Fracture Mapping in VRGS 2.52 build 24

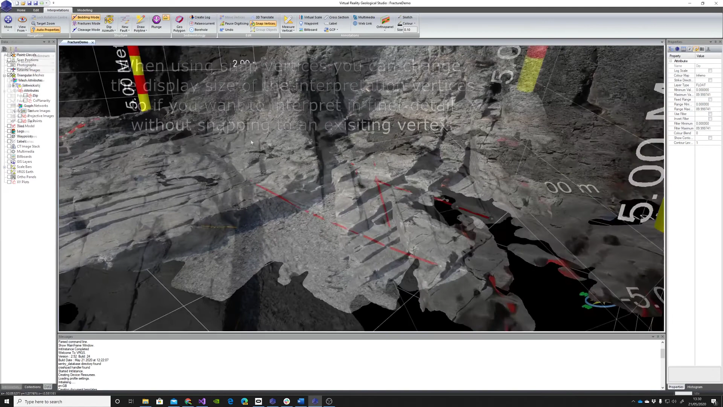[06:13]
the snap distance is based on the size of the displayed vertex points so if you click on one of the displayed first vertices it will snap to it
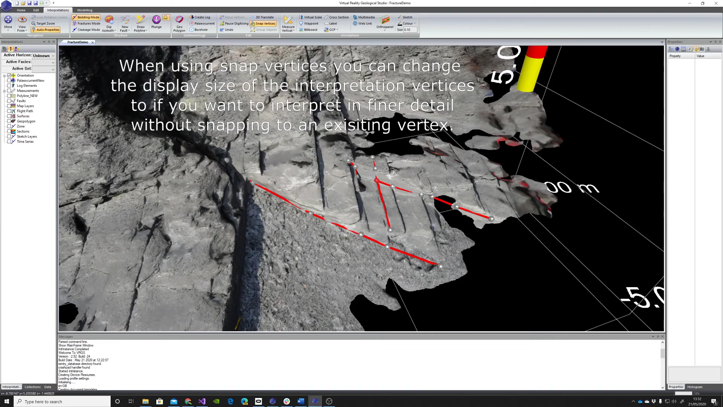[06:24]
you can change the size of these vertices in your orientations group here so if you make the verse text size
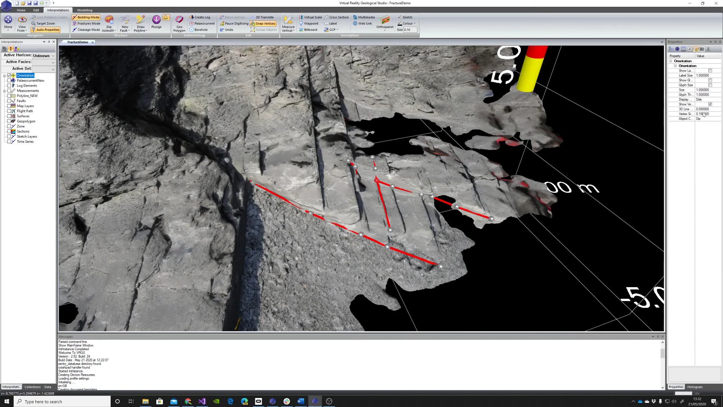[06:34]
smaller it will make that snap distance smaller as well so